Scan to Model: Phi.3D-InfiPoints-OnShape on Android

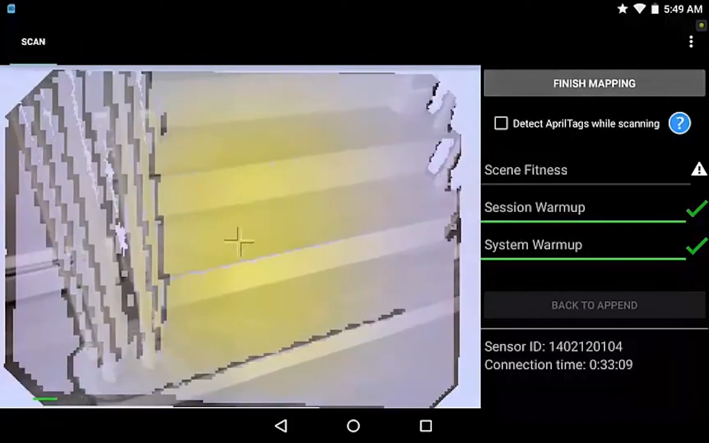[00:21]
So we'll start the data capture going around the base of the stairs.
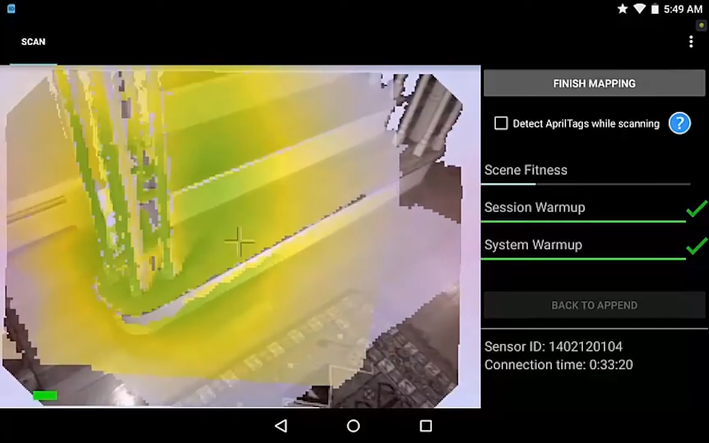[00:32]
And I don't need to get all of it green, but certainly getting it yellow is a good idea.
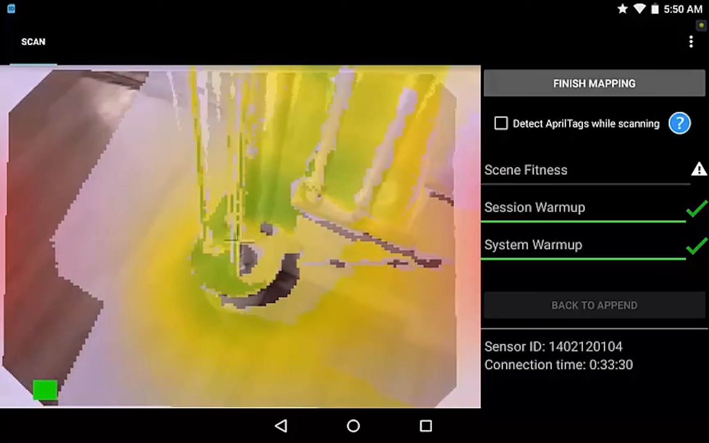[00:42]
Get some of that detail underneath there.
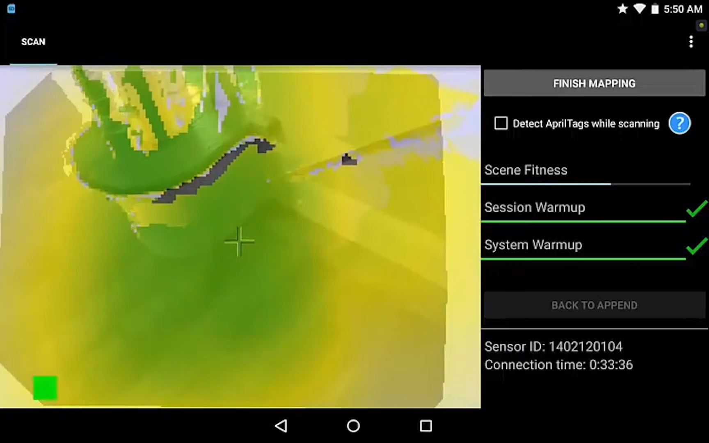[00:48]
Okay, we're about ready to begin the ascent.
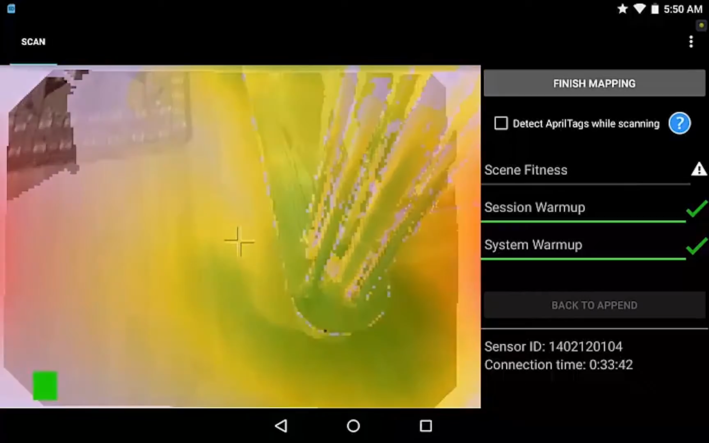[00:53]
The device is tracking nicely.
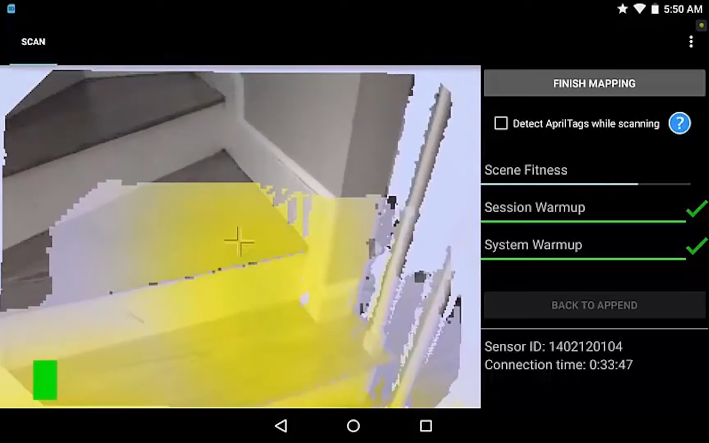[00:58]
The lighting conditions are okay, but not great. There are some shadows. If we're doing this another time I think I would have a, use the onboard light. And then get some of the angle here.
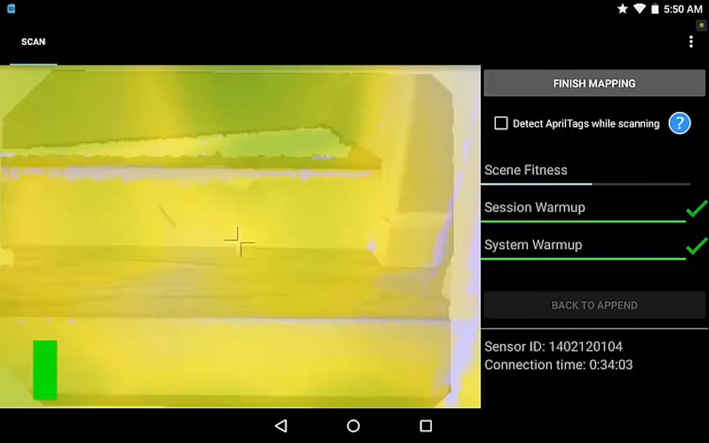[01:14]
Alright, there's a 90 degree turn here.
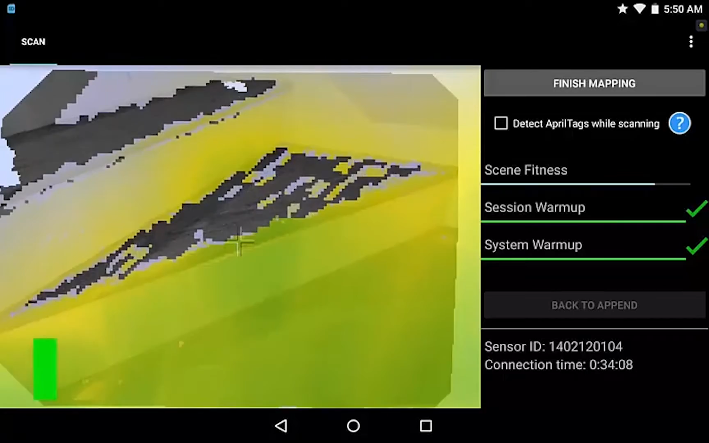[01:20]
Get that corner as we go around.
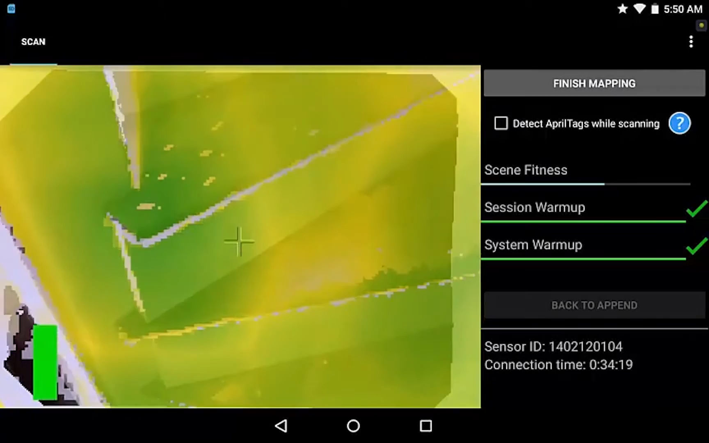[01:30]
I'm going to keep some
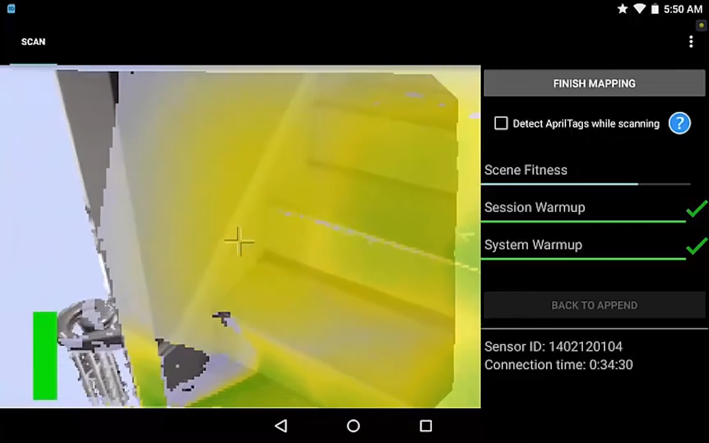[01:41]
of the wall geometry in here as well. It assists with the tracking. Get that balustrade.